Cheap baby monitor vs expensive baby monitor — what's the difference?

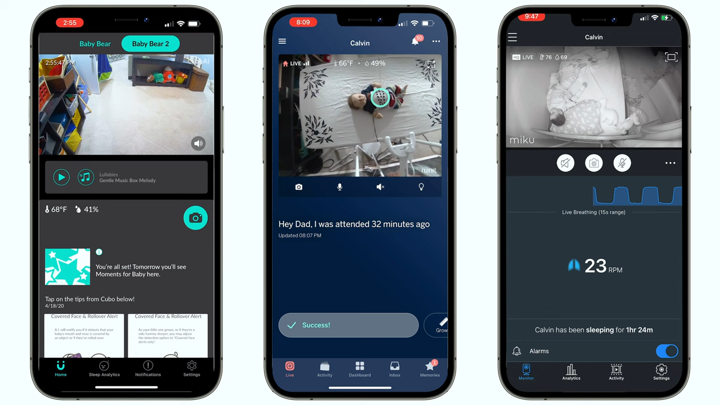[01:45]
they all have 1920 by 1080 resolution, which is true HD in my book.